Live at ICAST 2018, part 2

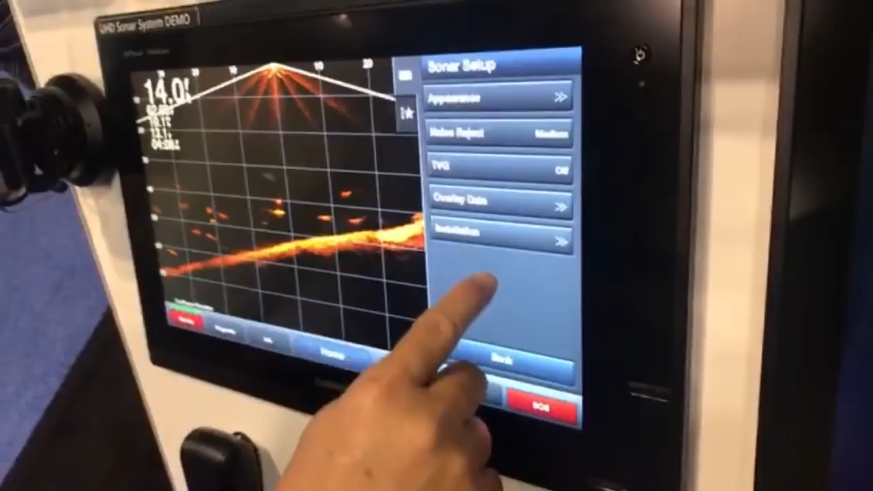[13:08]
menu some of our setup installation orientation there's a four trees brim
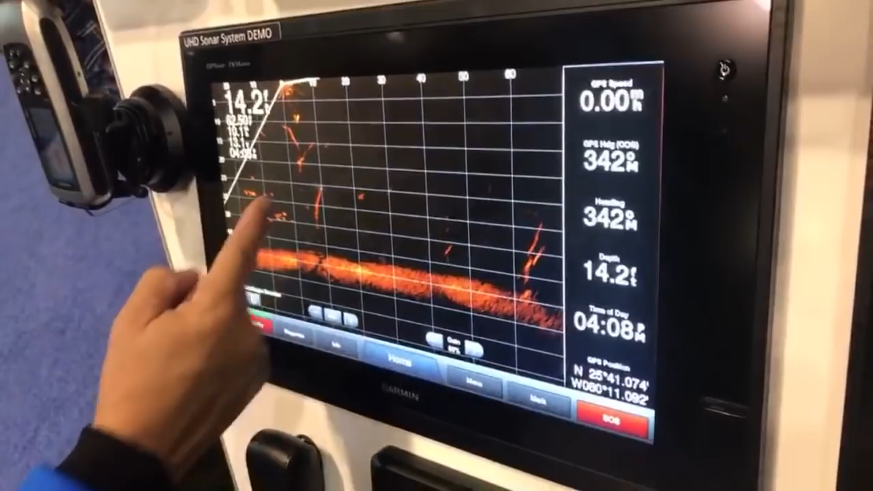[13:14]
we've gotten the garmin guys right here right now to explain it but for folks at home live on youtube the bassmaster page
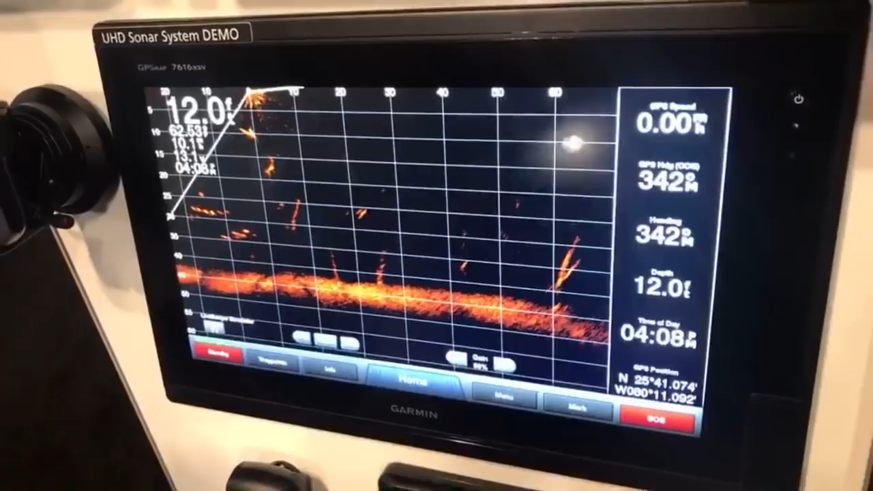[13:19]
On screen: depth 12.0 ft
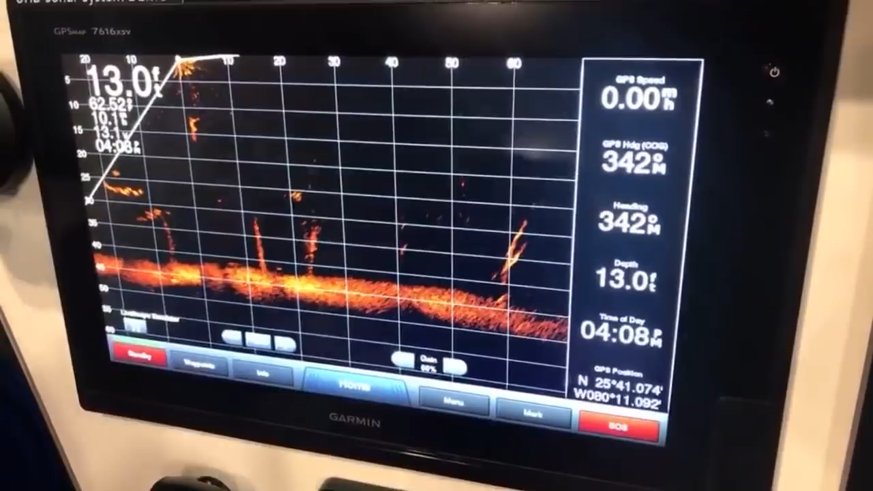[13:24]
On screen: depth 13.0 ft
panoptics has been great being able to see fish out in front of the boat to the side left and right same deal you can see right here in the top left of the screen where my fingers at that's basically where the transducer is
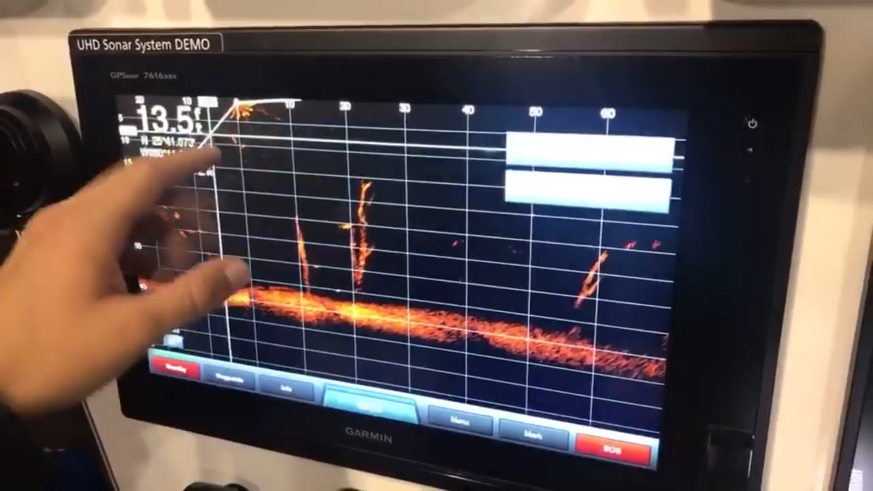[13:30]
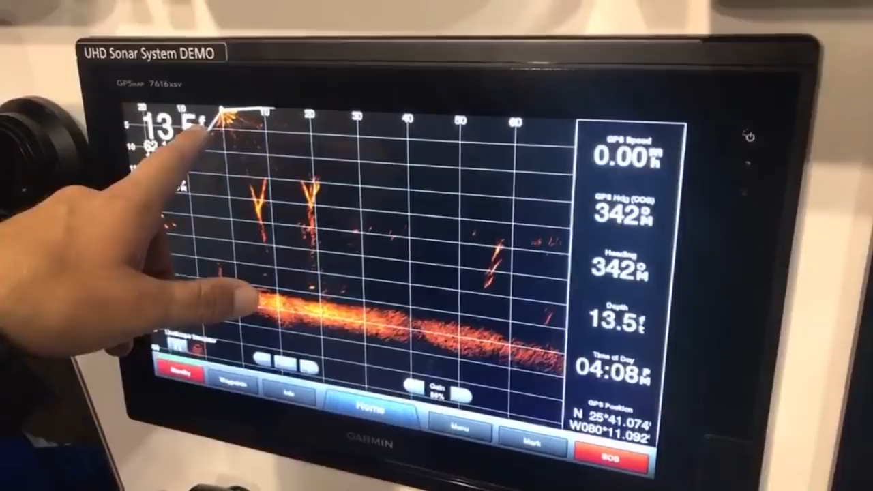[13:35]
On screen: depth 13.5 ft
that's where the transducer is and it's pointing out you can see you obviously get some coverage underneath the boat but then all the way out to
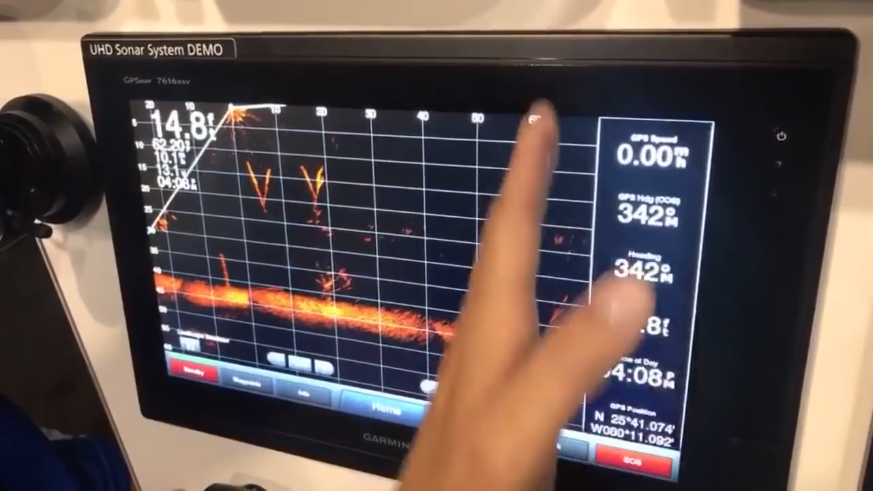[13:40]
On screen: depth 14.8 ft
60 70 feet explain to the viewers kind of what you're seeing i know this is a simulation but it's actual stuff
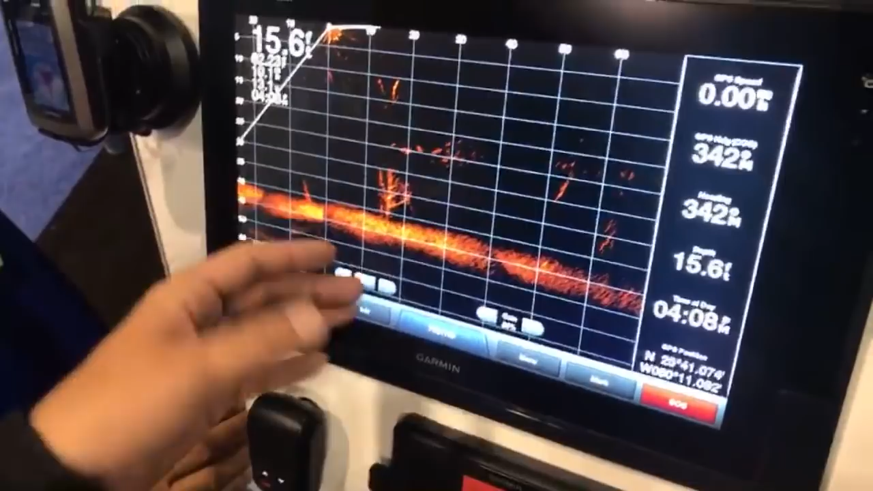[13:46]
you guys have seen out of the water but you can see that brush right there yeah you can see the brush the tree right there
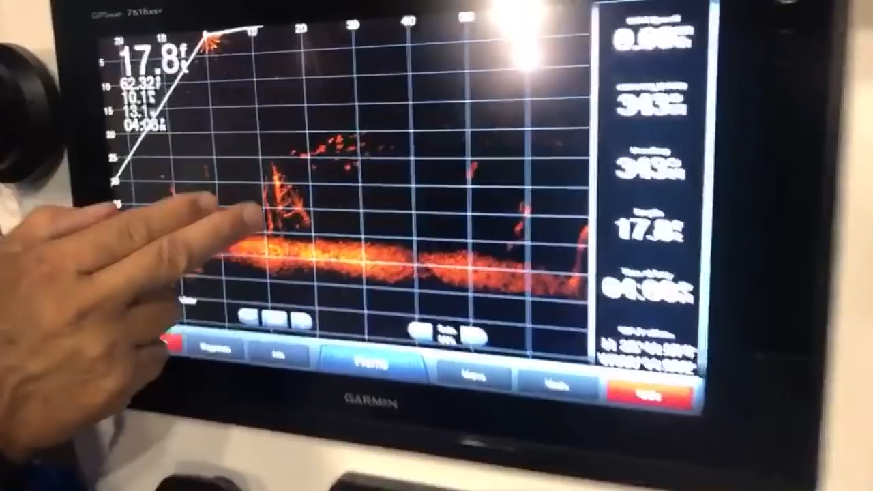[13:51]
sticking up a lot of brim swimming around as well and where where
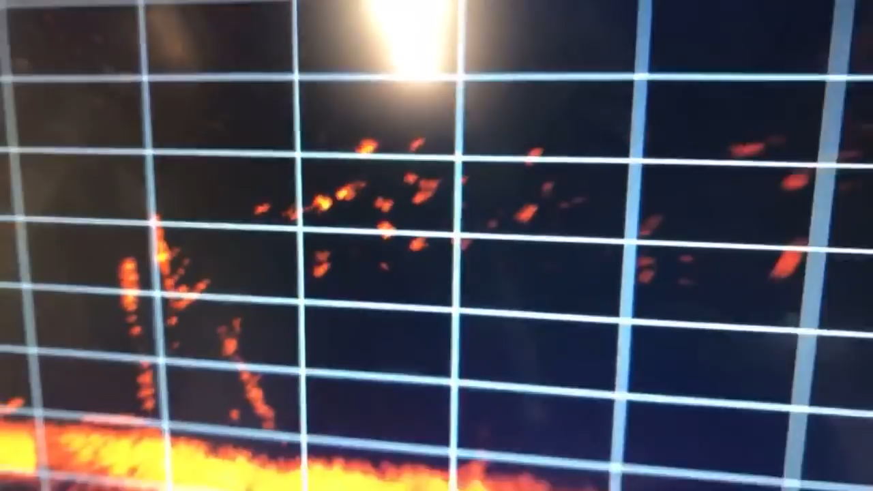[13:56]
panoptics was phased array shooting one frequency 417 kilohertz uh
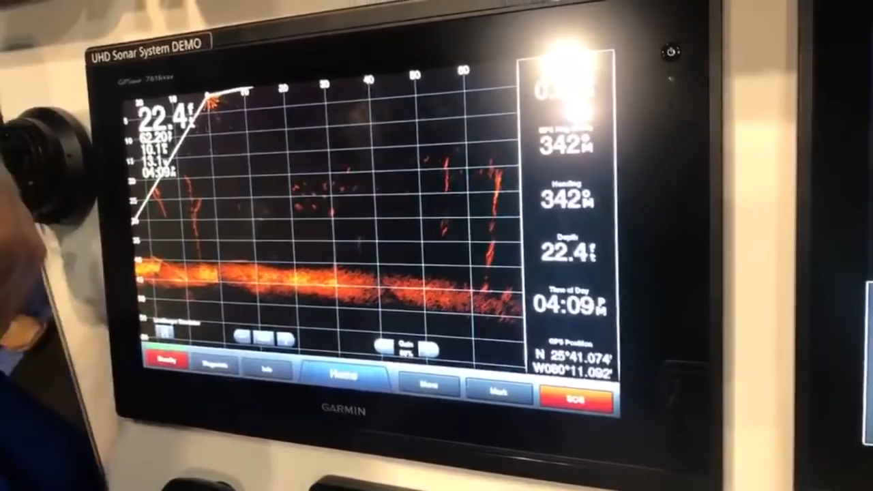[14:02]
live scope shoots between 500 and 1200 every frequency 1 first so much more definition and you'll be able to really
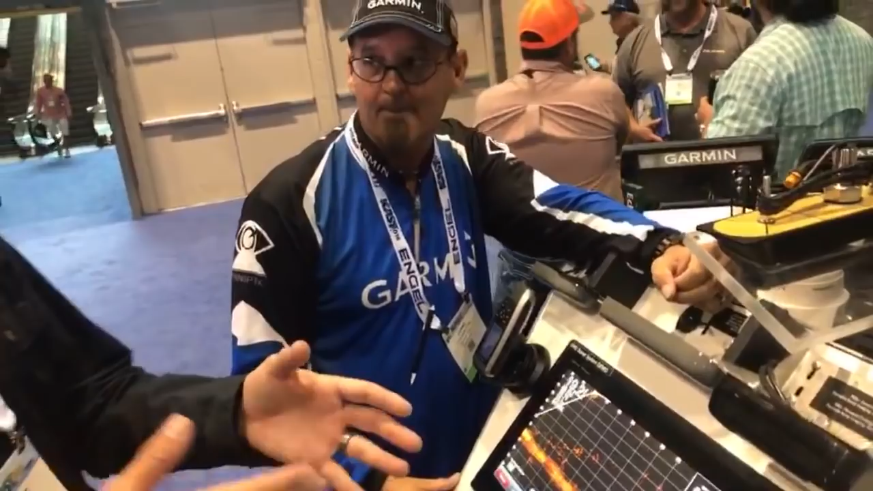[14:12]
see we talked to cliff prince yesterday's video on bassmaster.com you can see fish trailing through the grass and it's one of those things where you can see where they were coming from you know
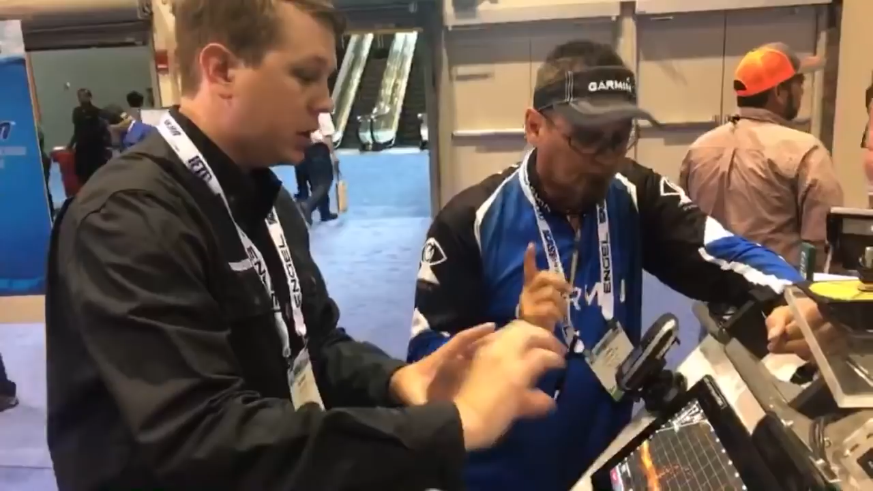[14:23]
great great point so if these fish flopped down they would blend into the bottom but i can actually
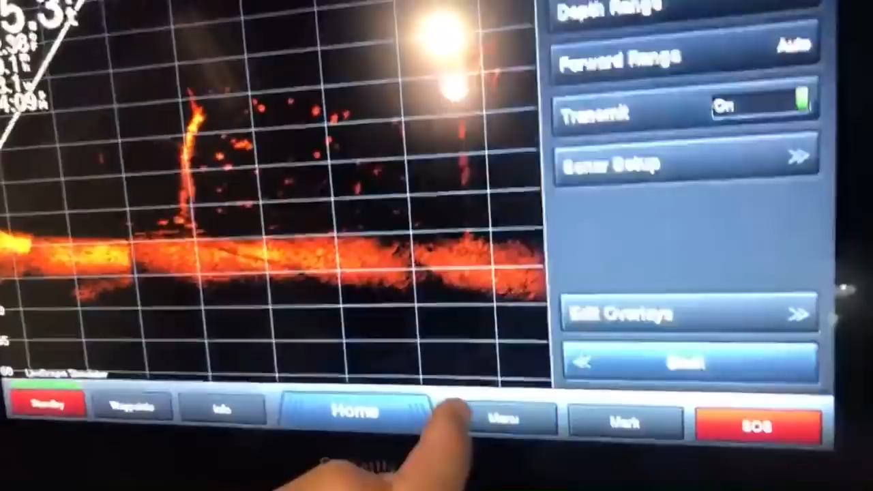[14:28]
go into the menu sonar setup appearance let's turn our trails on
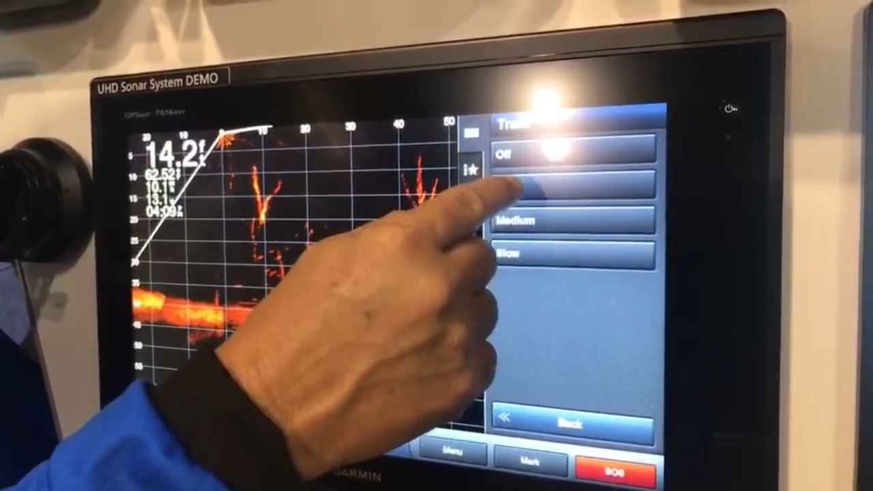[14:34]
let's go to slug so now i'm watching which way those fish are moving when they go down
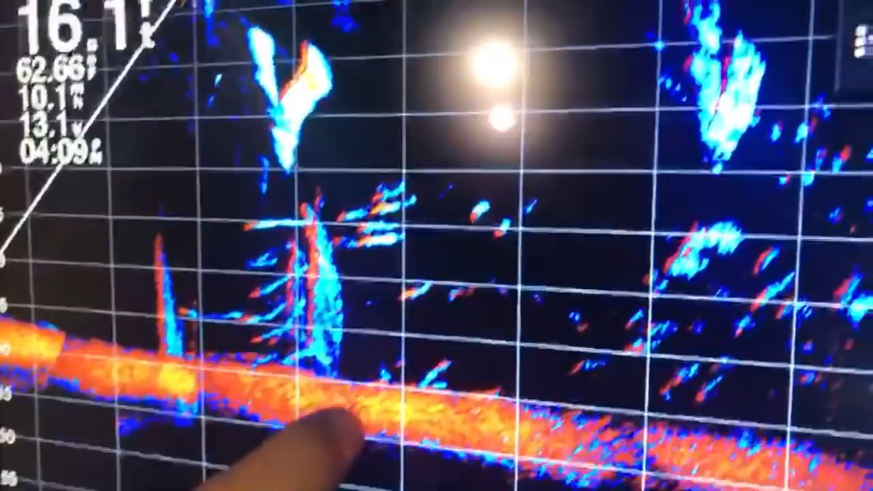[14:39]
into the brush i can see them and you can see right there all those all those trails are moving that is slick
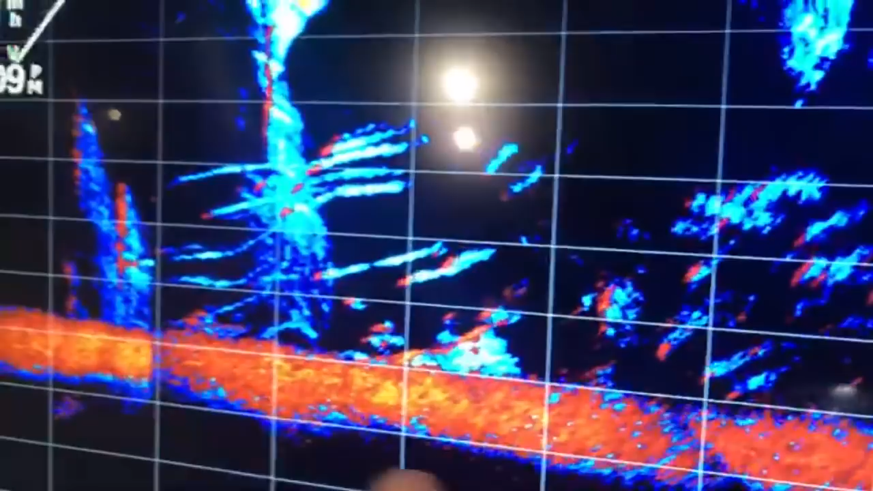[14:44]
and you'll be able to see obviously the same thing we're moving on with the fish